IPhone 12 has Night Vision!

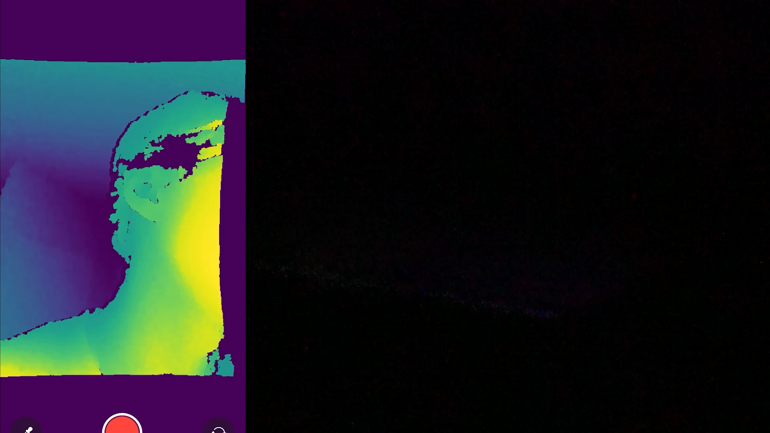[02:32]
Alright, so here's me. This is a completely dark room as you could like see originally.
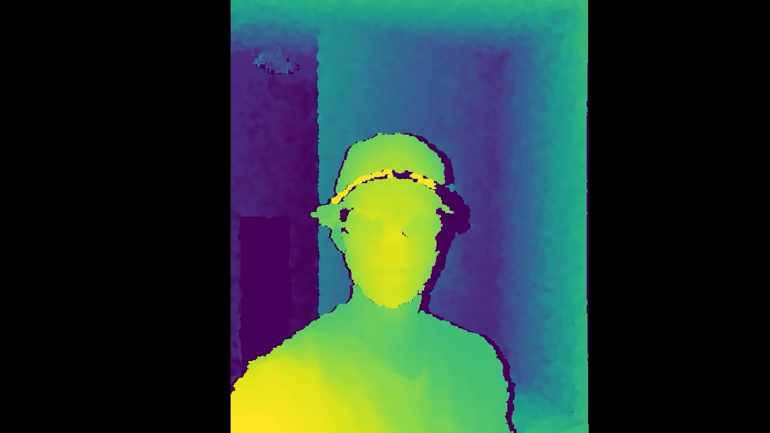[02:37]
It's Ricky's bathroom. You can see the painting there. You can see the toilet. The front camera is way more detailed.
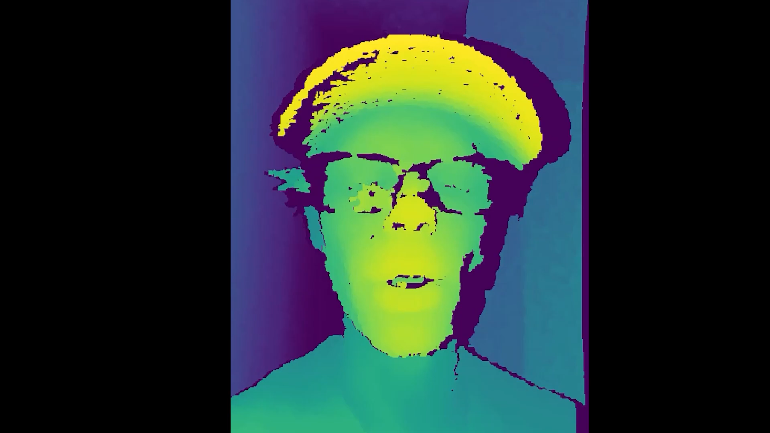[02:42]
I guess it's just because maybe there's more fine detail because it's trying to do face ID.
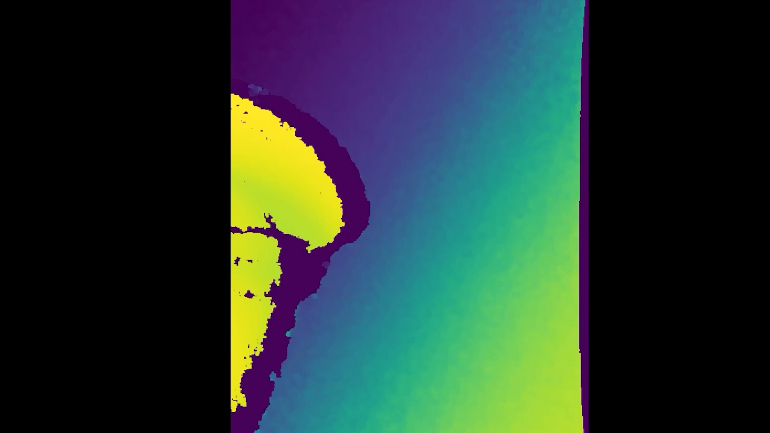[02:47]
Like I can even see myself in the mirror like holding the camera. That's insane.
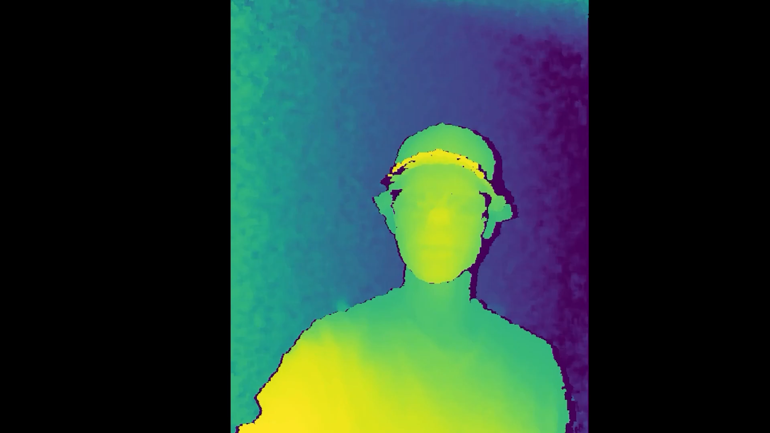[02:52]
It's like a splinter cell when he's in the splinter cell area and he's splinter selling. You can change the color. So this is the splinter cell color. This is kind of the scary red color.
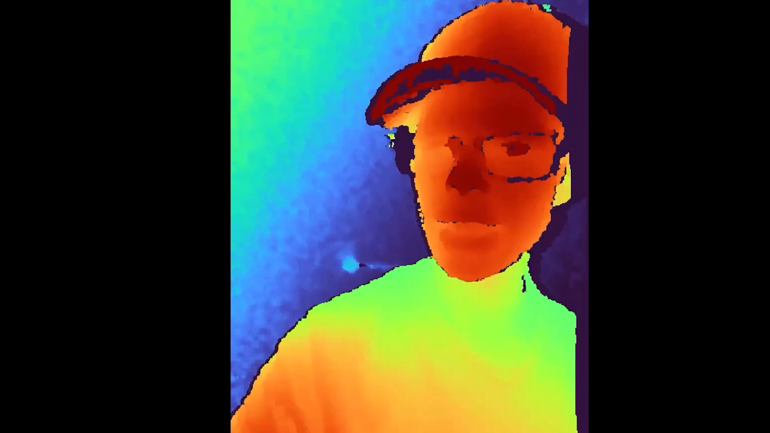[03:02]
And then this is kind of the heat. Although unfortunately this isn't actually a heat sensor. This is like complete darkness.
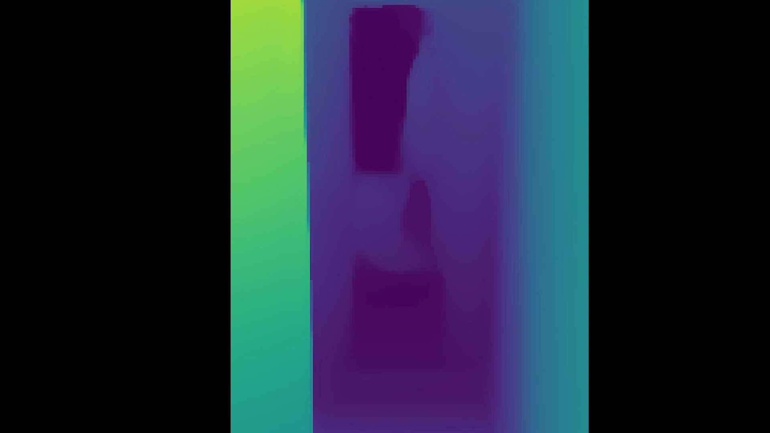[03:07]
And I can basically walk around and see everything around me. I can see this. I can see the camera in my hand.